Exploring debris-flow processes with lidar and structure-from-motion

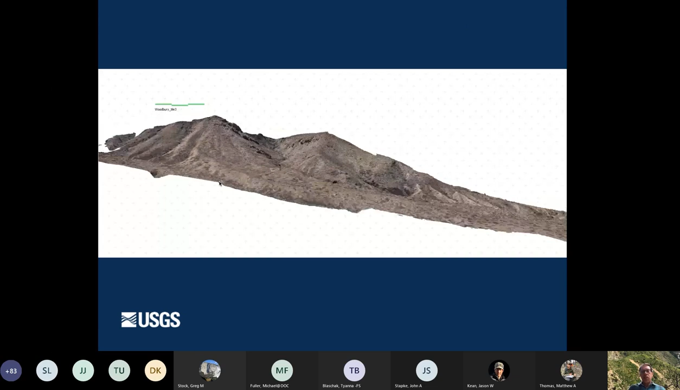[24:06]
So I'll start by just showing you a structure for motion model that we made from drone imagery at the Woodbury fire.